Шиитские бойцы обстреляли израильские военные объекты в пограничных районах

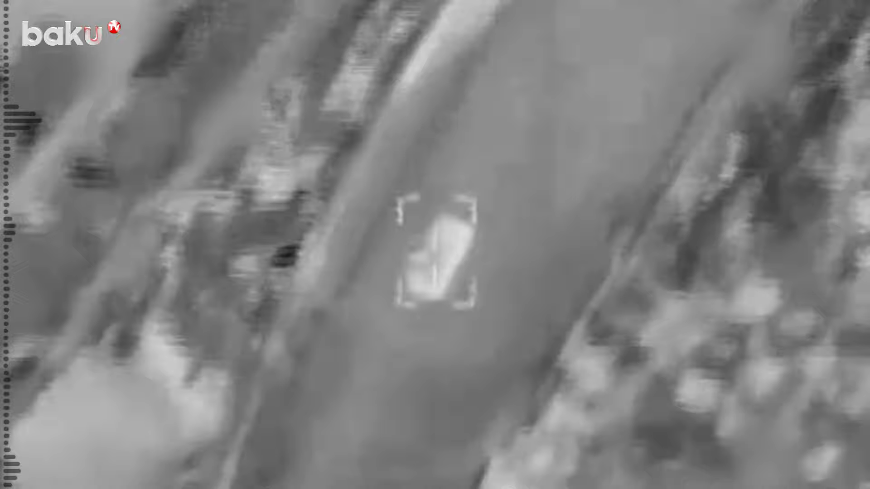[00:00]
Этим утром летательный аппарат армии обороны Израиля нанёс на юге Ливана удар по автомобилю,
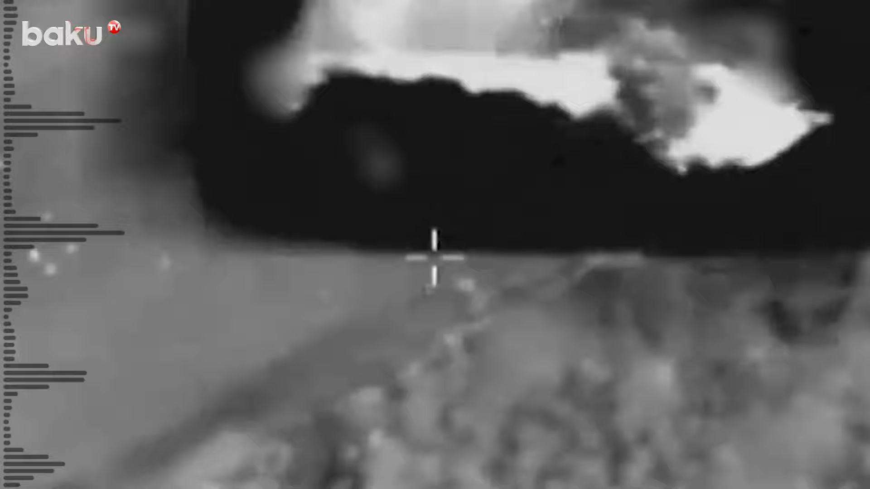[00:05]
в котором ехали несколько террористов, выпустивших ракеты в сторону израильской территории.